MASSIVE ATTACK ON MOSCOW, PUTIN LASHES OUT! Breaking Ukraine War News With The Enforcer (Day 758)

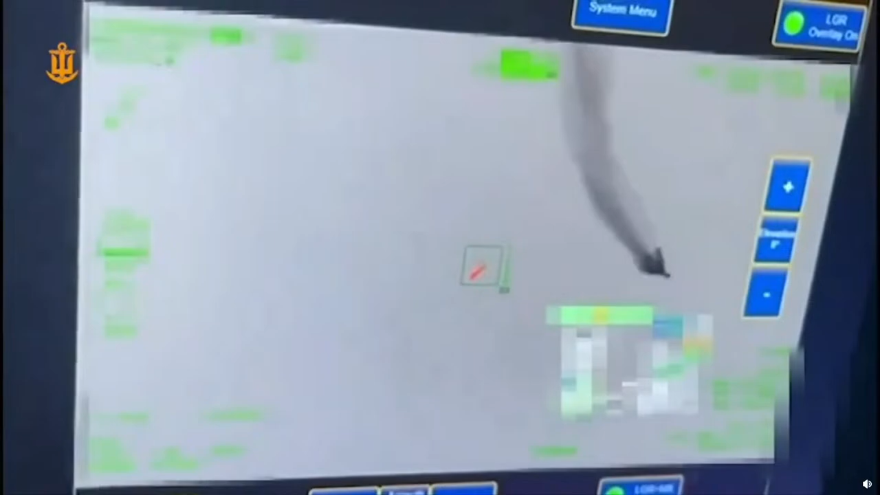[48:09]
We hear more ground fire outside of the L3 Harris Vampire.
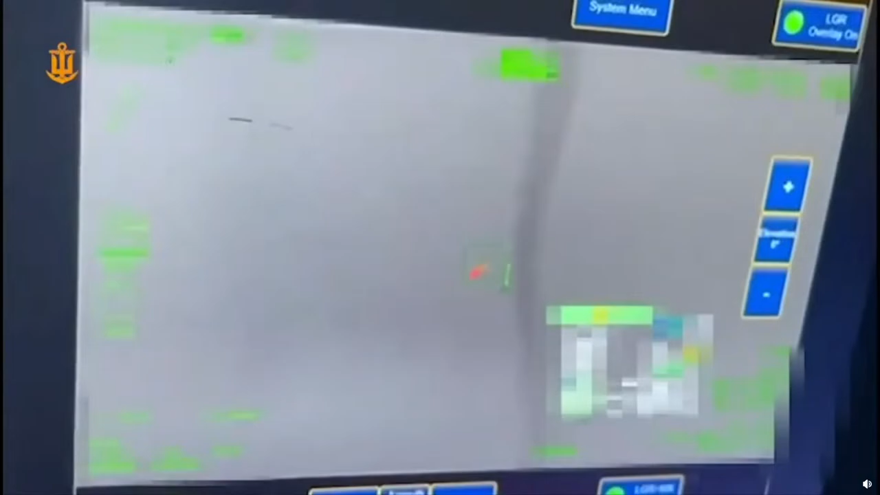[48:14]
And the Shahed crashes into the Sea of Kyiv just north of the city.
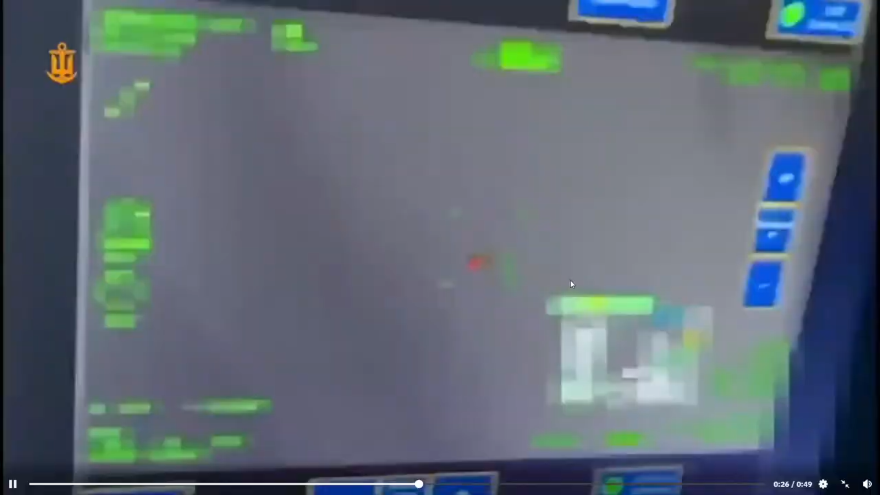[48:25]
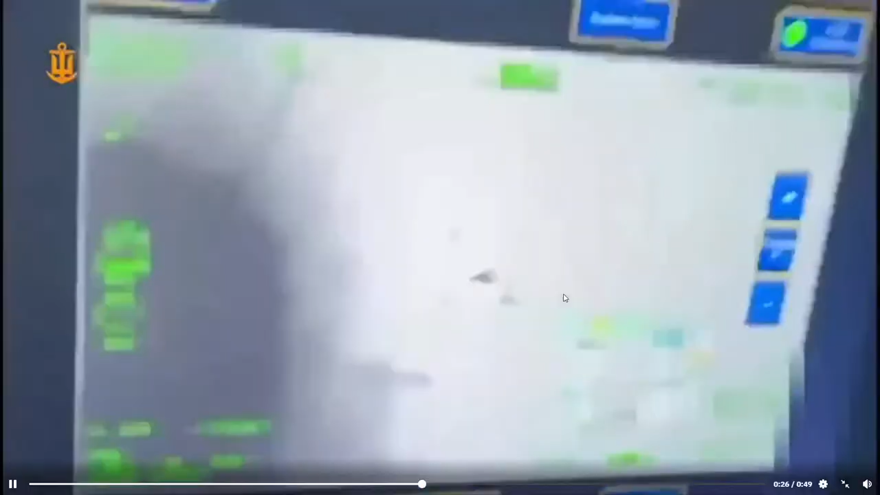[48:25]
This is a duplicate clip, unfortunately, so it's the exact same thing.
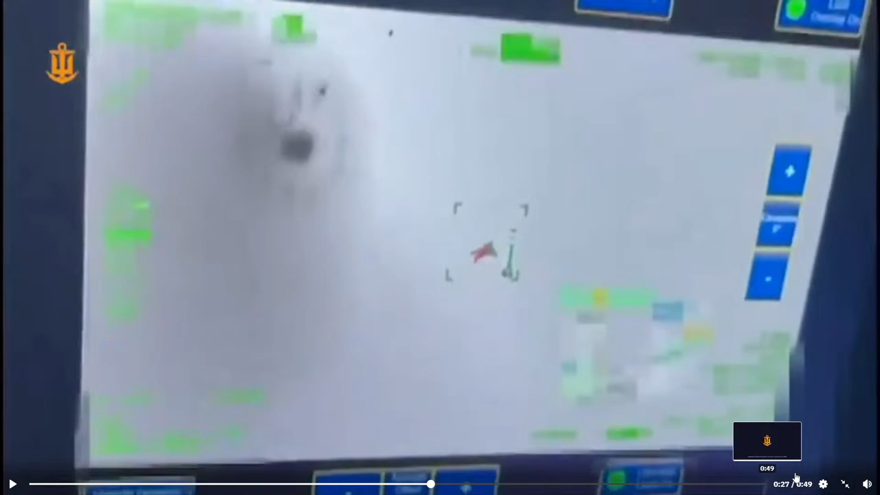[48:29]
Shahed spirals into the sea, and that's the end of that clip. But moving on from that and into our next one,
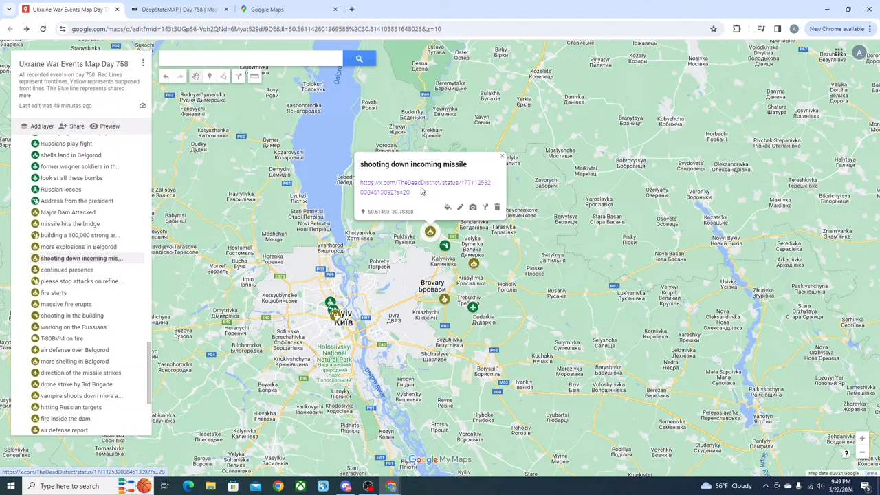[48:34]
we were also able to see that the Ukrainians were able to shoot down an incoming missile with a man pad of a sort.
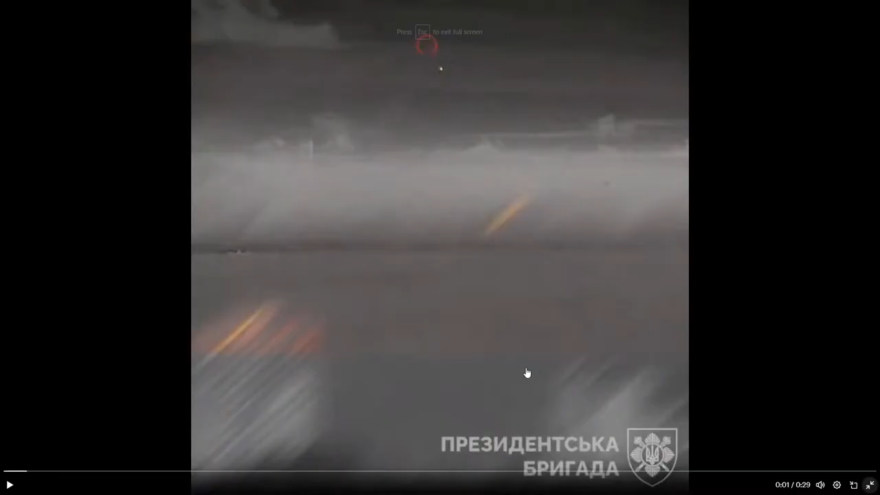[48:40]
Here's a clip. I'm not gonna say anything more. Here's a clip.
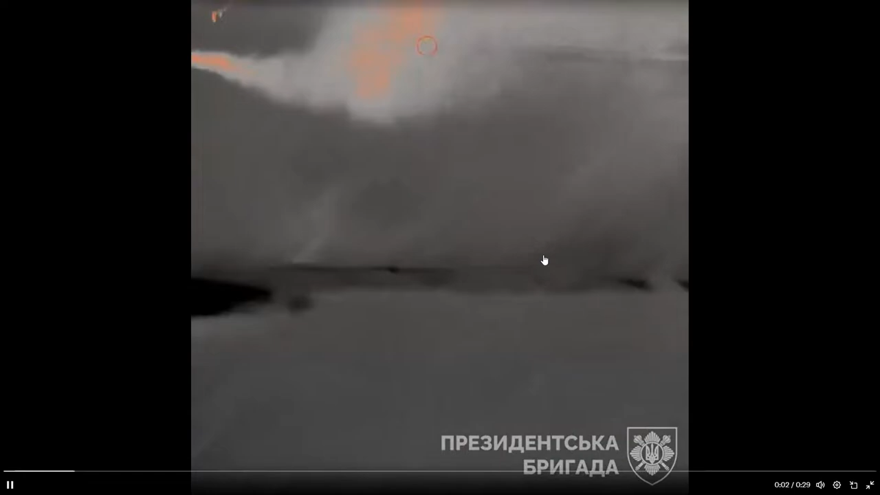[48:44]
See the missile fired. Missile on its way.
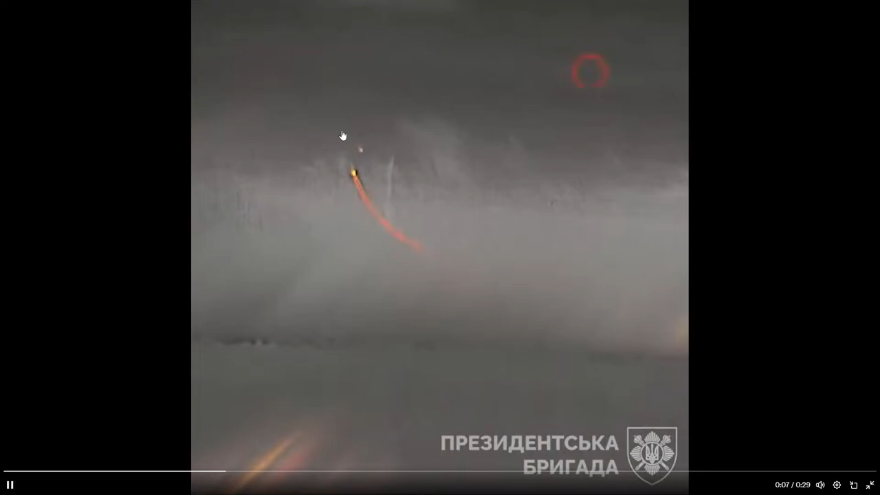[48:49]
Missile hits the target, taking it down. Yes!
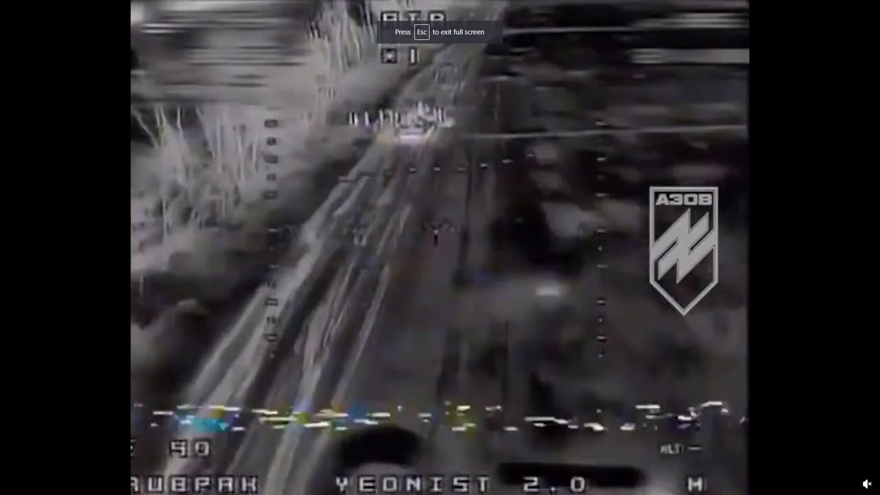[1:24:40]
Here's the drone coming in, and it's going straight for its target.
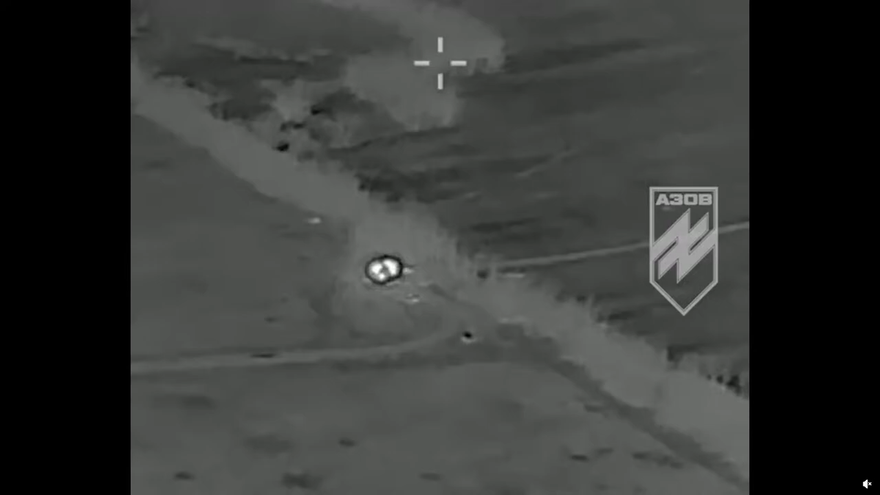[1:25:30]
And just hitting them well. I mean, they're doing incredibly well.
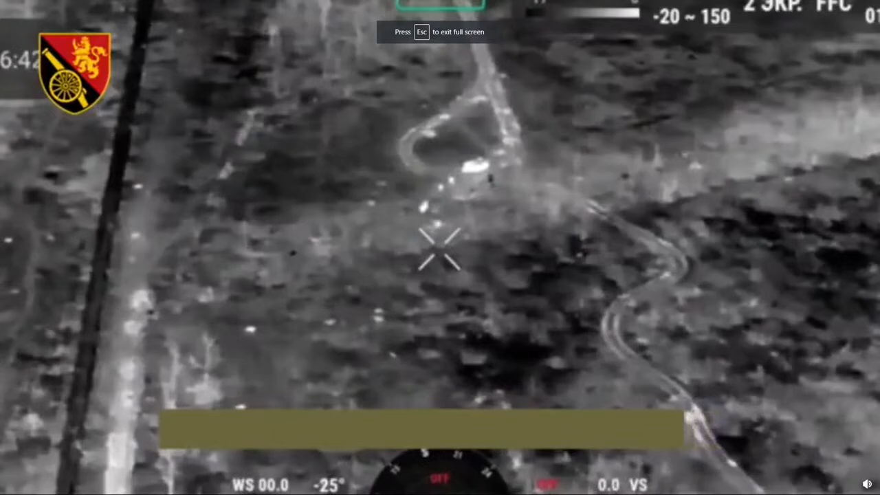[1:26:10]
They're about to become the target. They are the target, and now here they are being targeted.
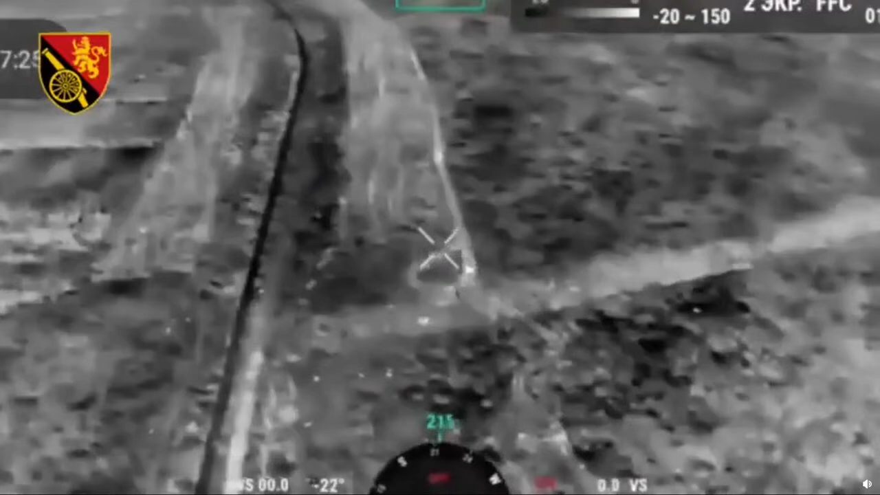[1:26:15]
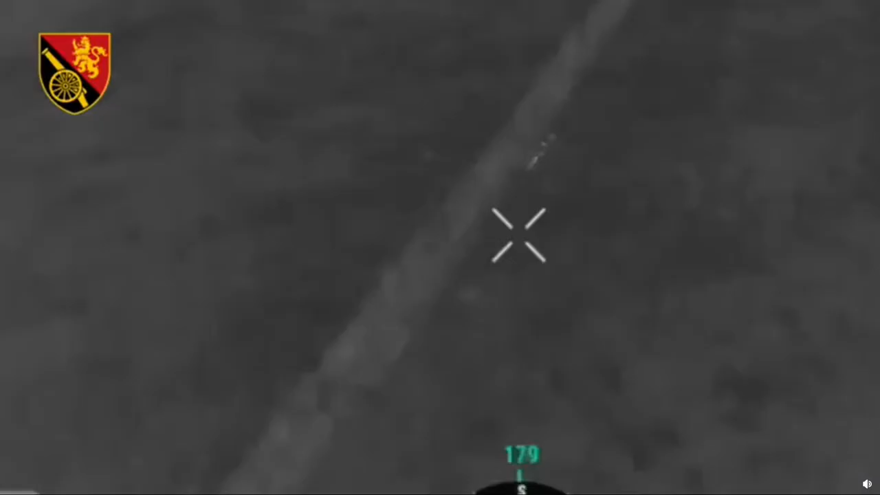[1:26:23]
And there goes the cluster bombs, and there's a group of Russians right there walking down the tree line. It appears to be a whole squad, and now it looks like there's only a quad left.